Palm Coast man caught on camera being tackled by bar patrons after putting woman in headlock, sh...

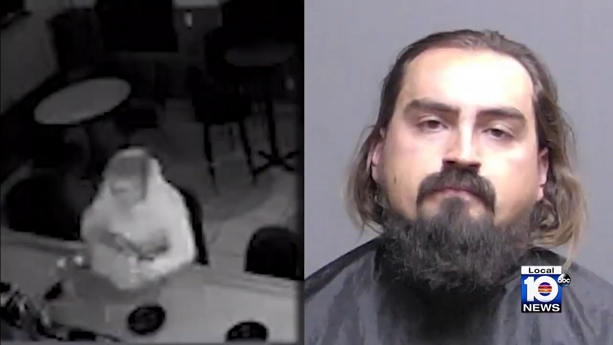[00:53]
Witnesses say Anderson had been at the bar with a female customer when he became upset about being unable to find his car keys.
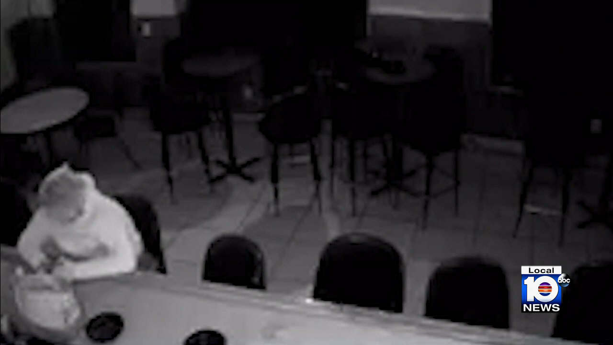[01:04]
Witnesses say he left the bar, then came back with a gun, put the female in a headlock, and held the gun to her head.
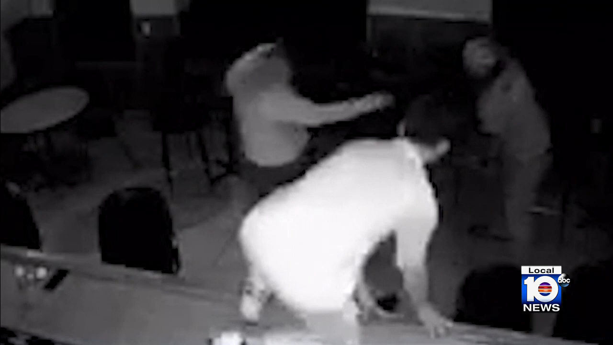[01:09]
Other customers rushed over and tried to disarm Anderson, whom detectives say fired six times towards several other patrons.
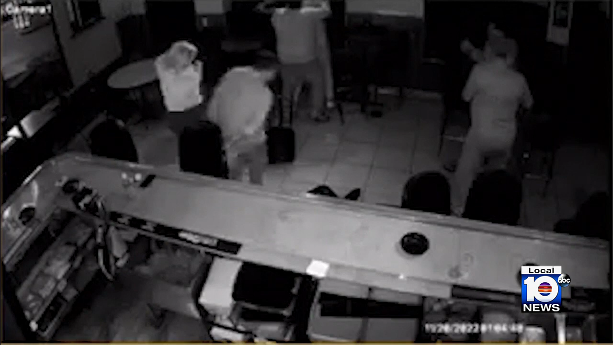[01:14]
You can see debris flying in the bar's security camera.